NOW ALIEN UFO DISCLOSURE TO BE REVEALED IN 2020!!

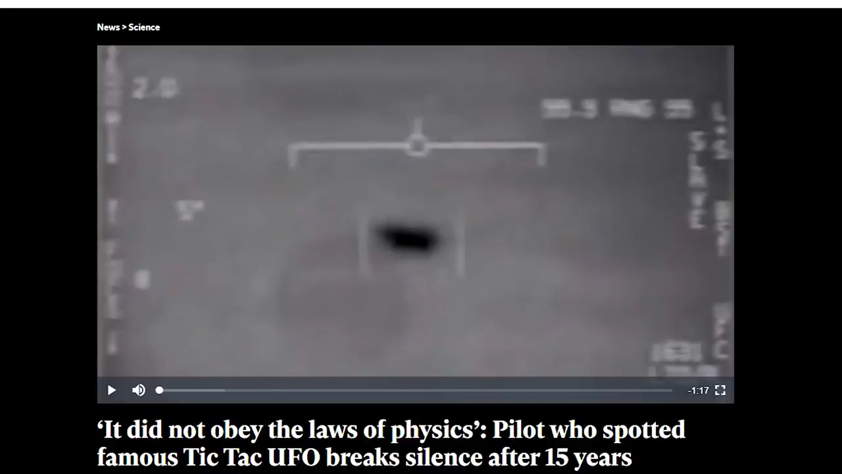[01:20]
independent and of course earlier this year the u.s. government has now finally admitted that ufos exist saying this about one of the recent sightings it
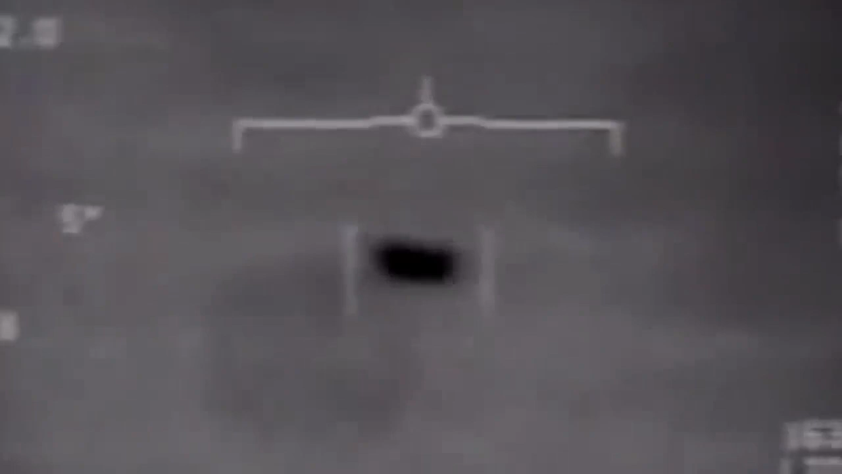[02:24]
saying it's no longer a conspiracy theory it's just the truth officials said they still had no idea what the recorded object was
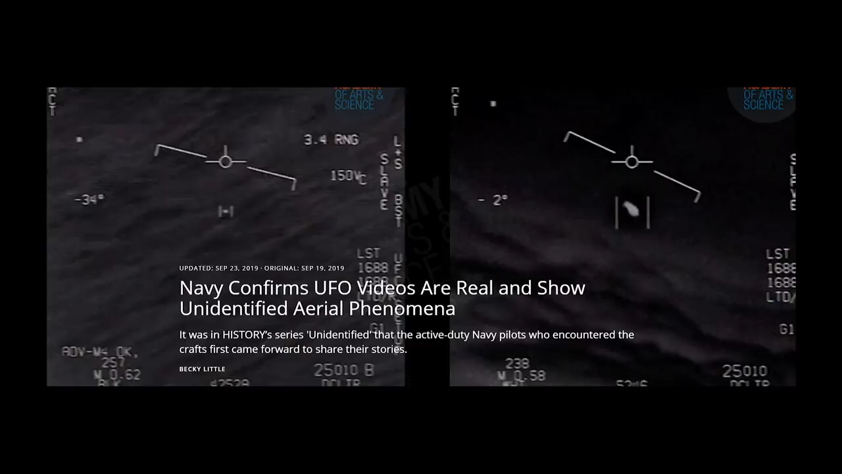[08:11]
are real and show unidentified aerial phenomenon so again none of this is my opinion this is just what's happening could